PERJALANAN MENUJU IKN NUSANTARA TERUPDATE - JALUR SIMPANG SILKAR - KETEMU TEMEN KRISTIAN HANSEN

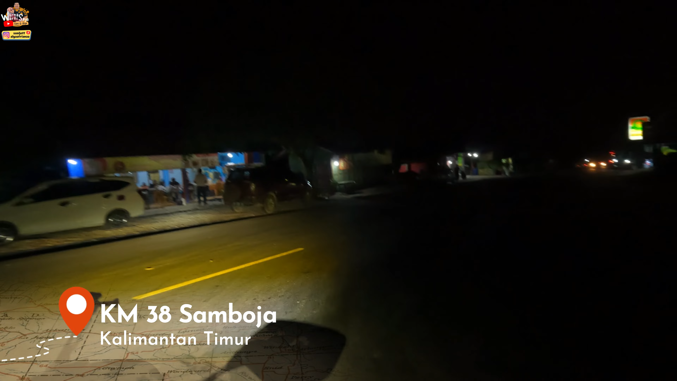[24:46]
kita ambil kanan ke arah Balikpapan ya teman-teman kalau ke kiri kita ke Samarinda
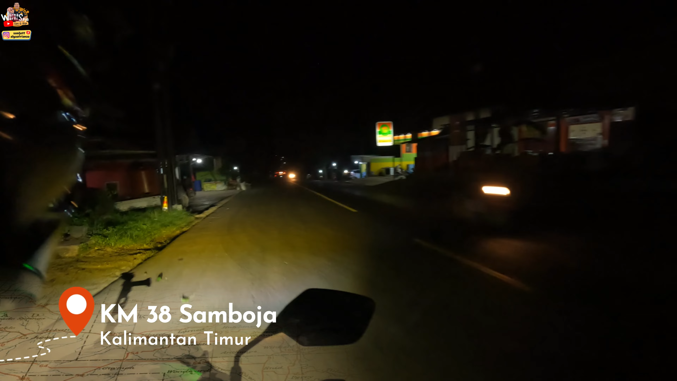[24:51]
nah sebenarnya buat teman-teman yang dari arah mana tadi ya
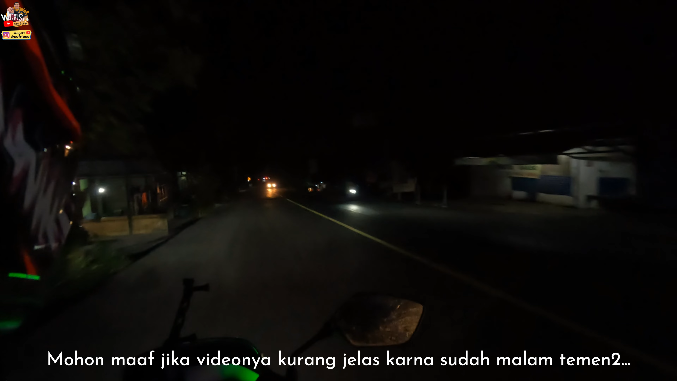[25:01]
masuknya ke jalur rintas sepaku tadi yang IKN ya Bang Sanya
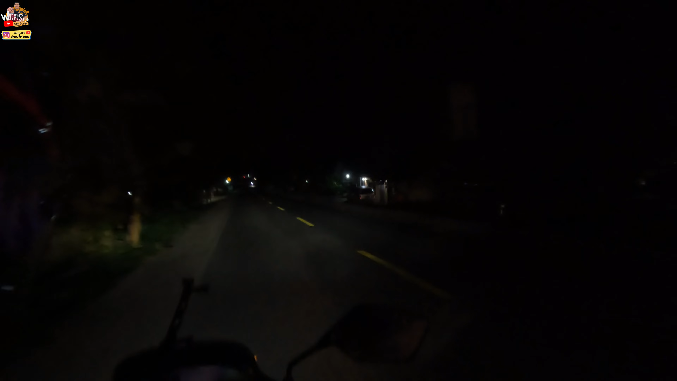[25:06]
jadi enggak masih harus masuk Balikpapan dulu ya Nah jadi ini kita ambil jalur kanan lurus terus aja nanti masuk ke Balikpapan ini sudah jalan poros rintas Balikpapan
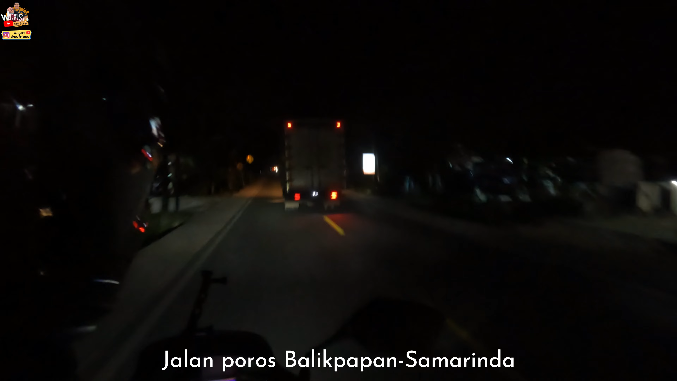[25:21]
ya oke teman-teman ini sudah jam 7 Wip jam 8
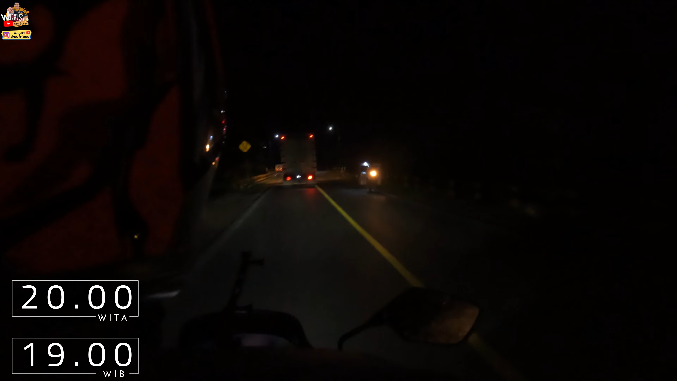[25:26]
Wita oke teman-teman mungkin nanti kita lanjut lagi setelah kita bertemu sedikit keramaian lah ya ya di sini kan agak gelap ya kita sudah memasuki kota Balikpapan ya teman-teman
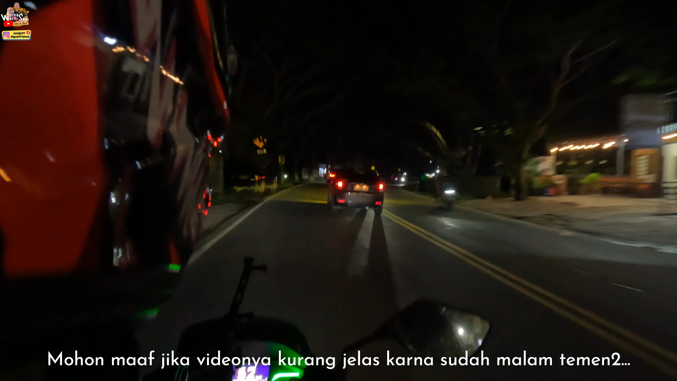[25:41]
tapi kita ini langsung menuju ke penginapan ya Bang Sanya
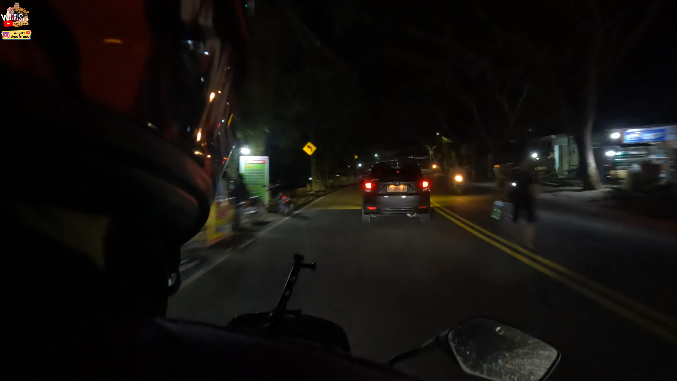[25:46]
ya jadi sekitar 10 kiloan lagi lah dari sini ke penginapan kita memang jalurnya jalur padat sekali teman-teman
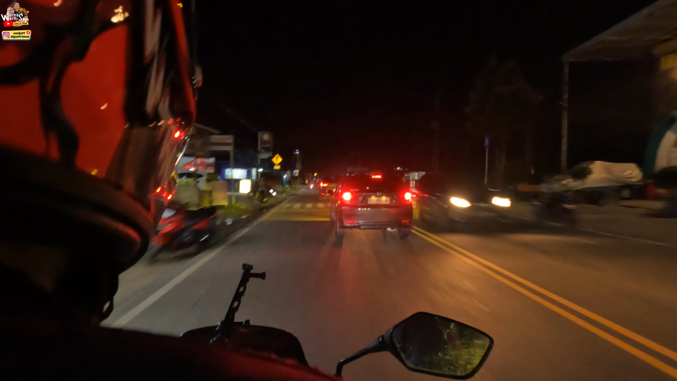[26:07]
wuhh trafiknya luar biasa dan kita tuh nggak cuma nah tuh truk tuh nggak cuma berpapasan dengan mobil-mobil pribadi ya tapi truk-truk perusahaan truk-truk panggut barang tangki dan lain-lain dengan kondisi jalan yang menanjak menurun ya untungnya jalannya mulus